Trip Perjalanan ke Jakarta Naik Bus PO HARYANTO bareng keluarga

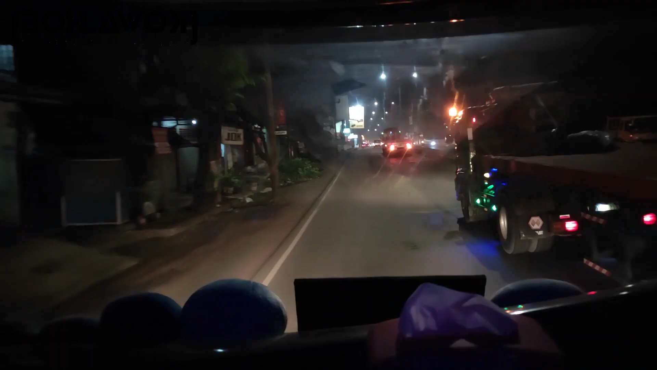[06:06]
misalnya ini saya sudah memasuki area kota batang masih bersama dengan HR 200
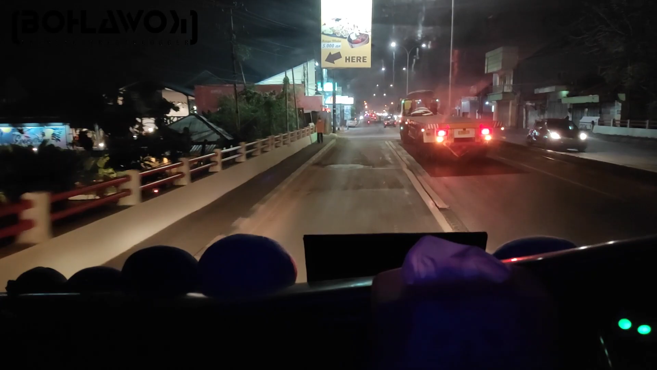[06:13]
ini nanti saya pindah bis di wira desa